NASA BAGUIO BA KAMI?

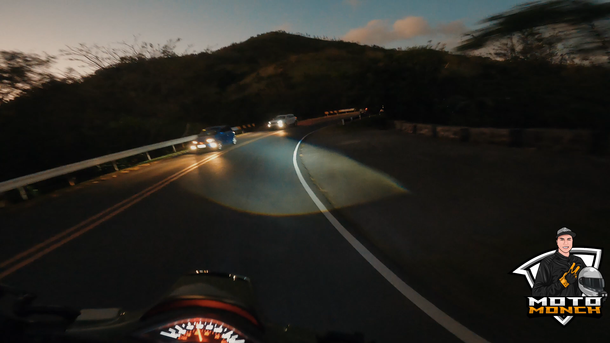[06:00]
Natutulin ng mga Japanese bikes. So, ayan, no? Sobrang sarap pa rin. Lalo na kapag projector lights ang gamit mo, medyo safe kasi gabi. Ayan, so sunod tayo sa kanila sa ano, sa may, manukan.